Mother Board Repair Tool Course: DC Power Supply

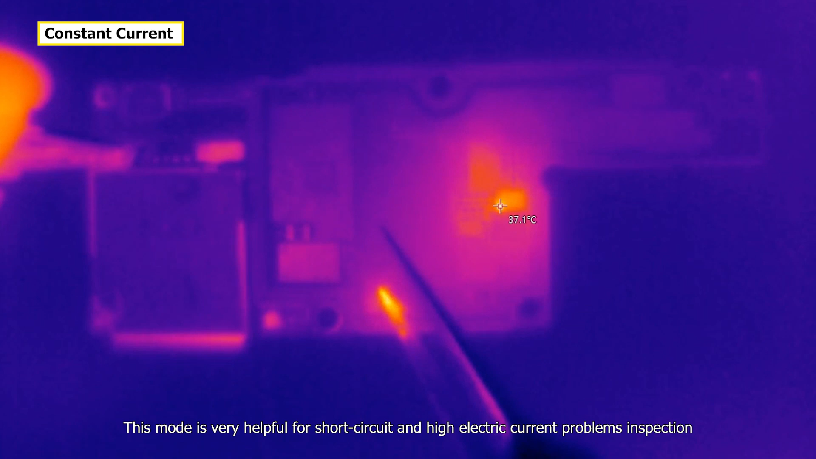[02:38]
On screen: spot 37.1°C
This mode is very helpful for short circuit and high electric current problems inspection. This is USB output port, which can supply external power.